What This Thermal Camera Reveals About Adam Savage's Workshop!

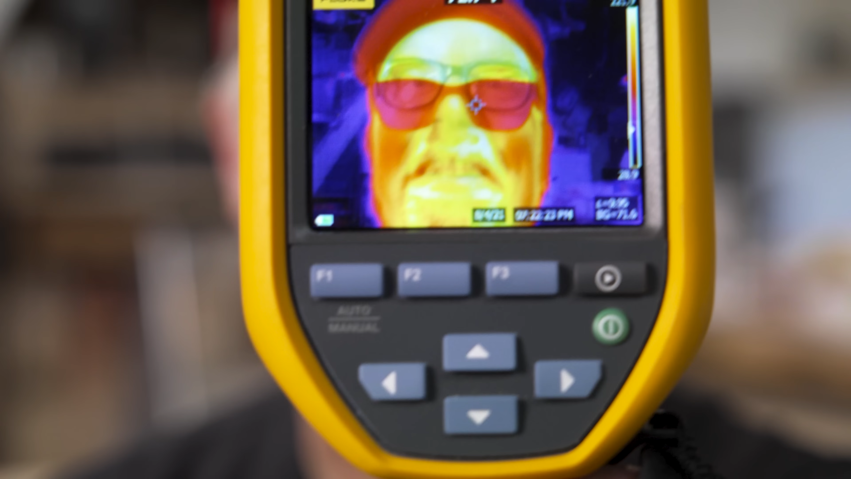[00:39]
But this is not the device we're gonna talk about today, because this is also a highly functional,
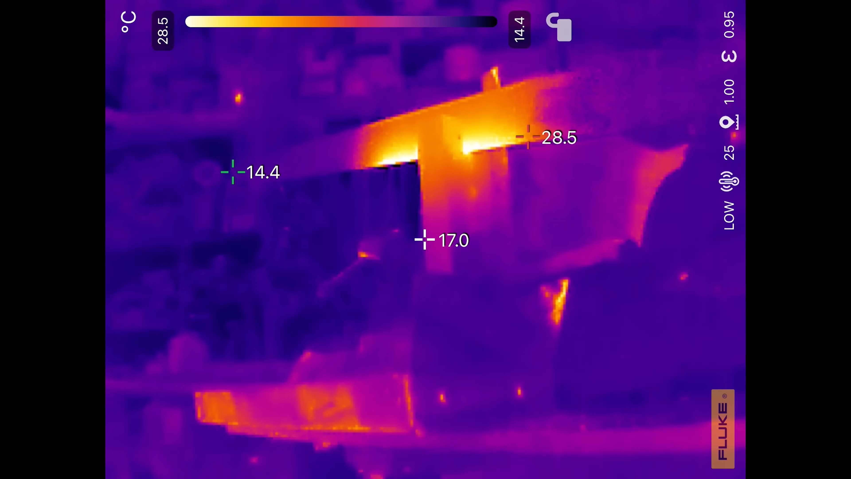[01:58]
On screen: spot 17.0°C, scale top 28.5°C, scale bottom 14.4°C
which means the hottest thing in frame is always going to be bright yellow. Um, and in this angle, it looks like we're watching some giant forging operation happening. Oh man, that is really neat.
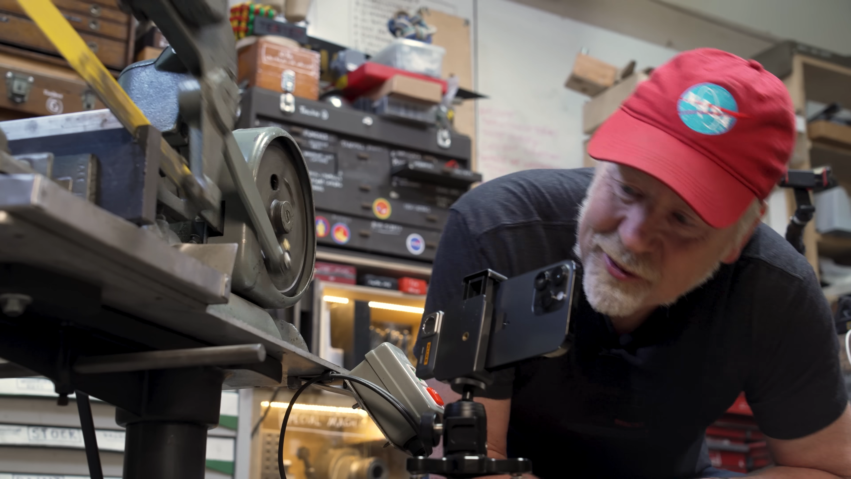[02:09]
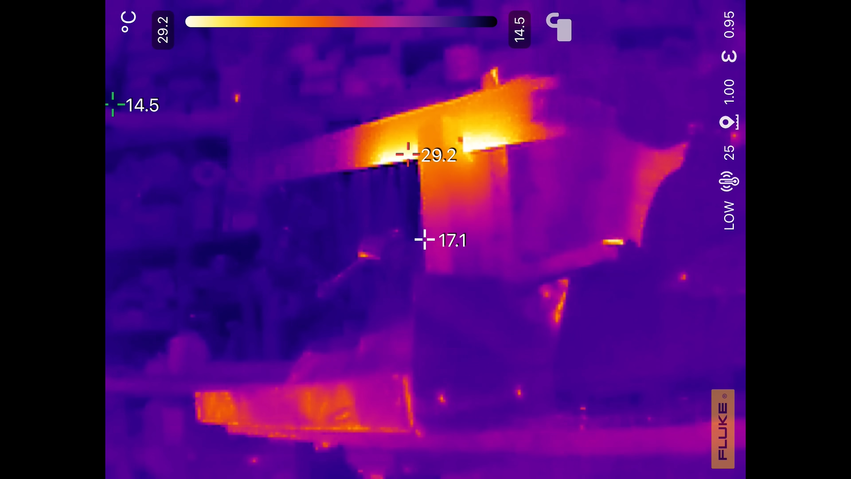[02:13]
On screen: scale top 29.2°C, scale bottom 14.5°C
The whole block is starting to heat up. So,
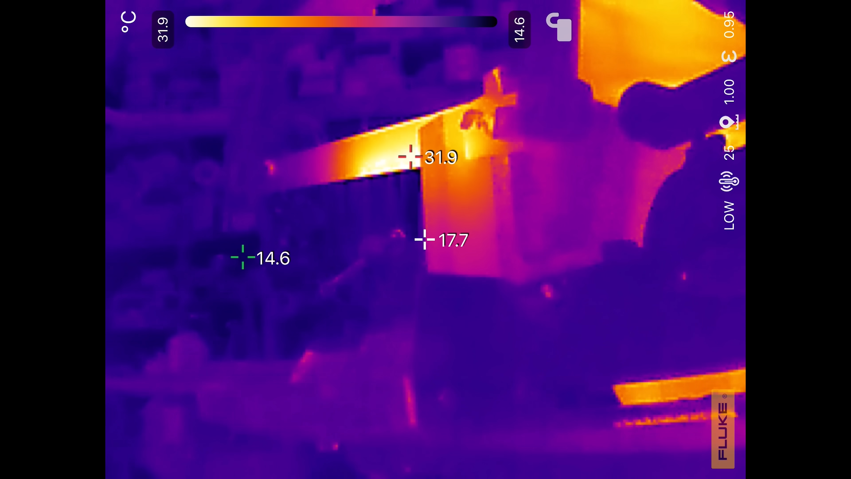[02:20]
On screen: spot 17.7°C, scale top 31.9°C, scale bottom 14.6°C
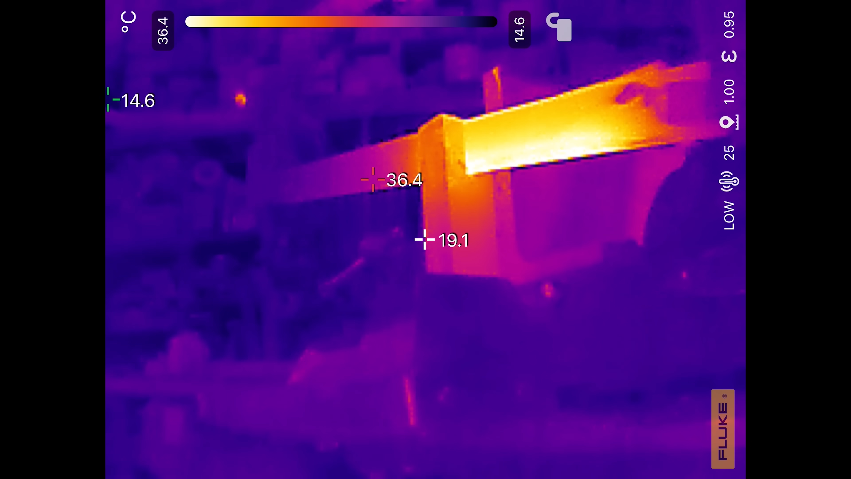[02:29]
On screen: spot 19.1°C, max 36.4°C, min 14.6°C, scale top 36.4°C, scale bottom 14.6°C
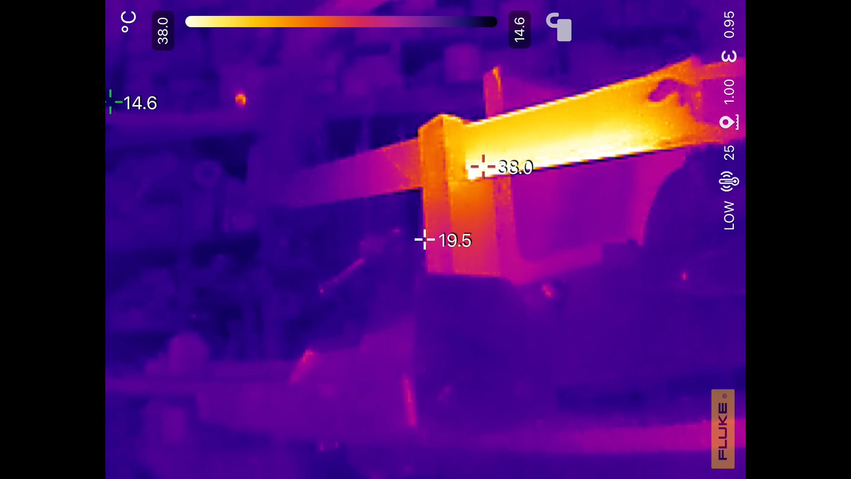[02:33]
On screen: spot 19.5°C, max 38.0°C, min 14.6°C, scale top 38.0°C, scale bottom 14.6°C
when I said earlier that this is a higher resolution camera,
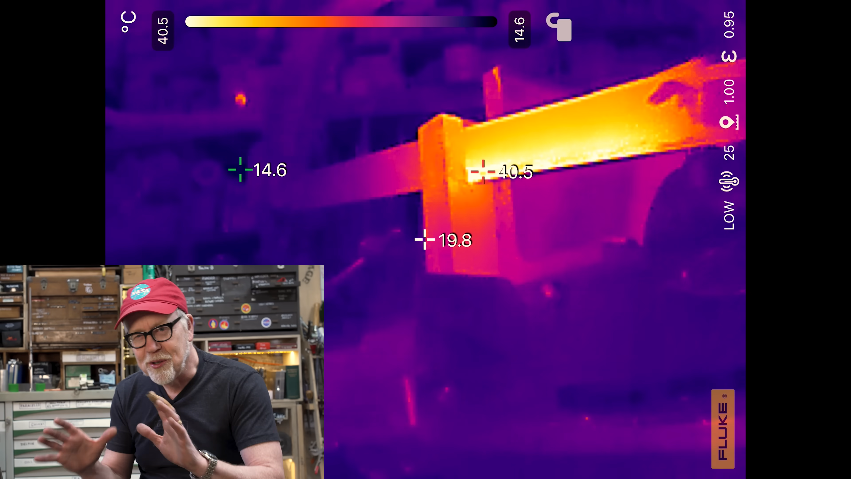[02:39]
On screen: scale top 40.5°C, scale bottom 14.6°C
I want you to remember that the resolution that I'm talking about is fundamentally different than a camera's resolution,
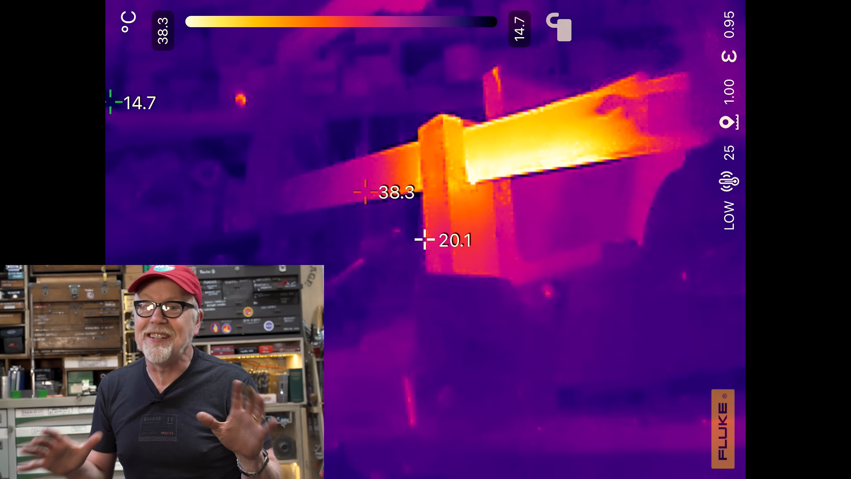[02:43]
On screen: spot 20.1°C, max 38.3°C, min 14.7°C, scale top 38.3°C, scale bottom 14.7°C
which is receiving light. This is receiving heat. So, I go by how the image looks.
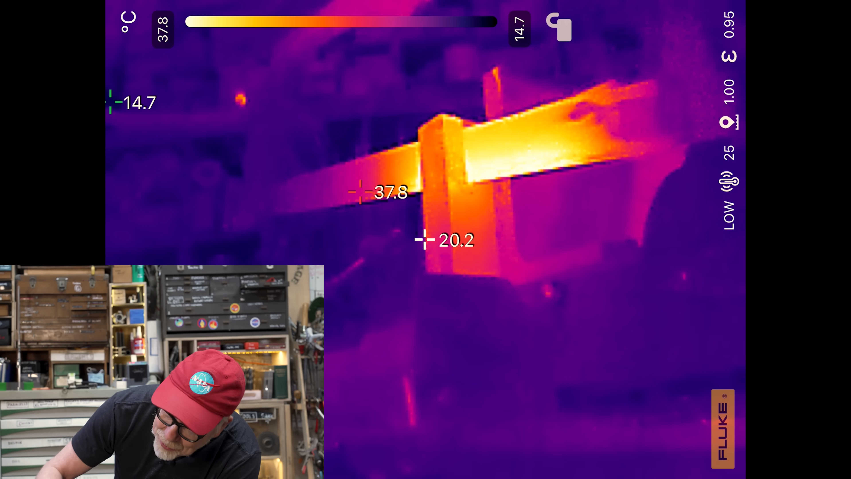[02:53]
On screen: scale top 37.8°C, scale bottom 14.7°C
And I gotta tell you, having played with a lot of thermal cameras, the image on the Fluke is super crisp. The lines are sharp, clearly delineated. You really get a sense of what you're looking at.
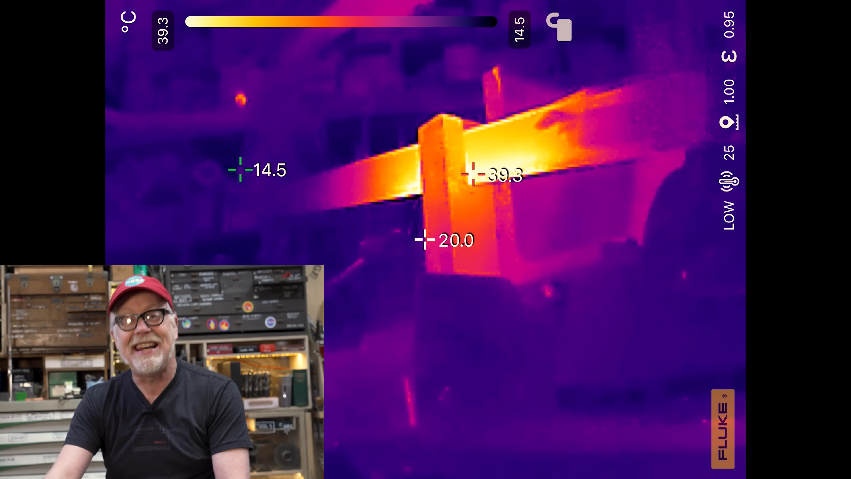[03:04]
On screen: spot 20.0°C, scale top 39.3°C, scale bottom 14.5°C
And this isn't adding any camera image to the shot. It is solely a thermal imaging shot.
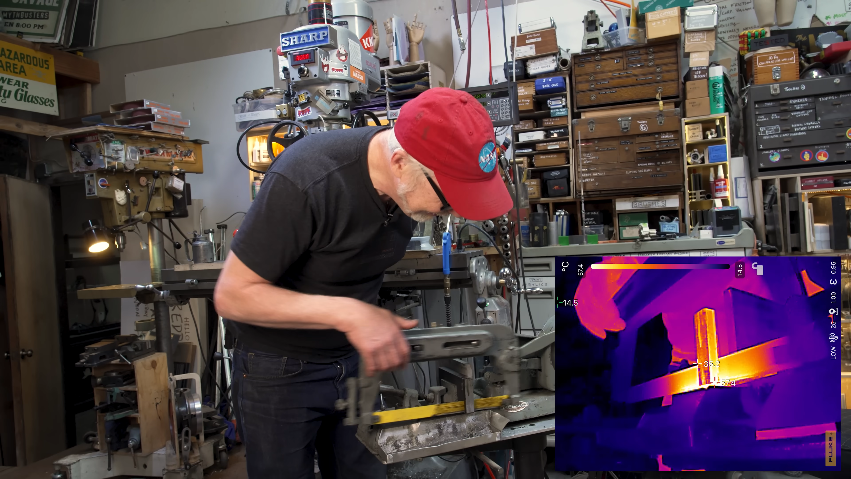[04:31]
Yep. Almost. Oh, so close.
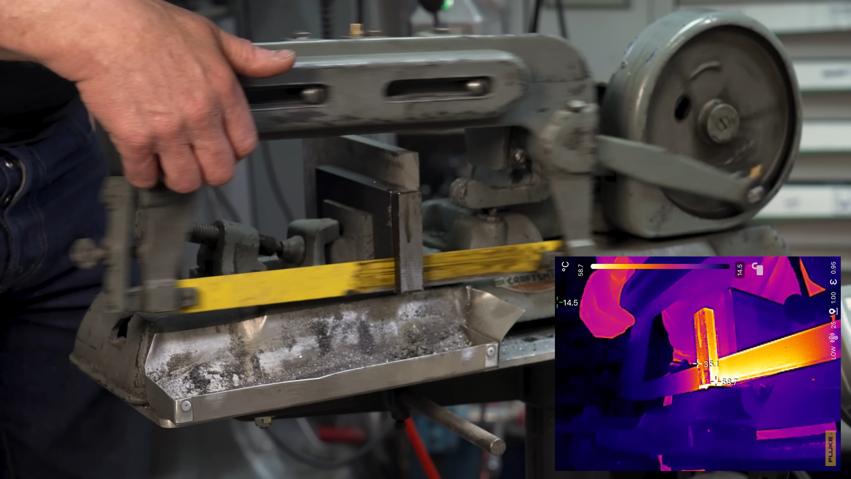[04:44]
Come on. There it is. That's it. Woo-hoo.
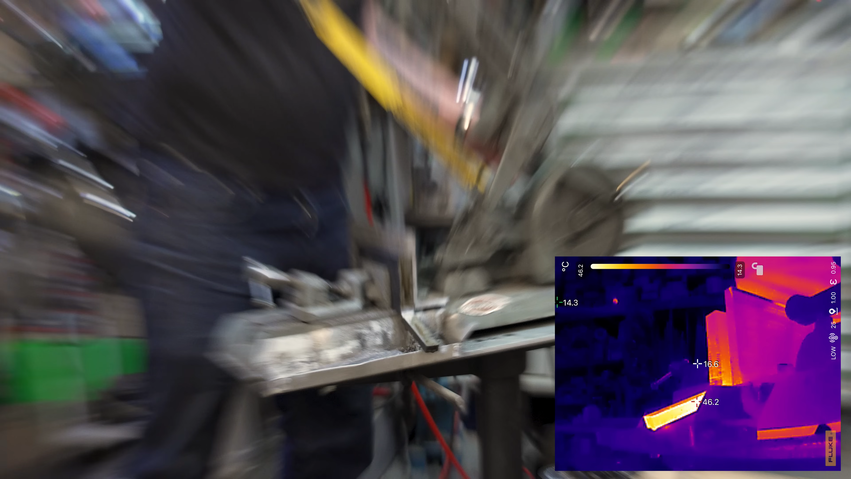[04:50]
Yeah, I've gotten pretty good at catching it.
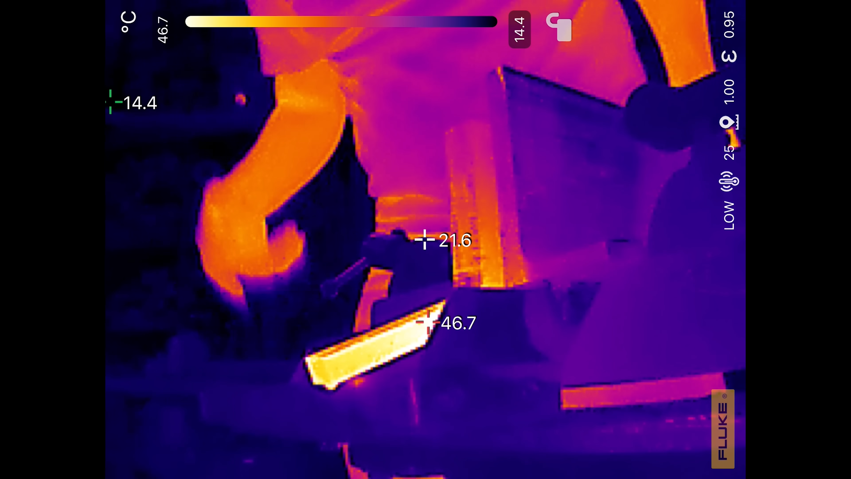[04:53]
On screen: max 46.7°C, scale top 46.7°C, scale bottom 14.4°C
Can you believe that? It looks so cool. All right.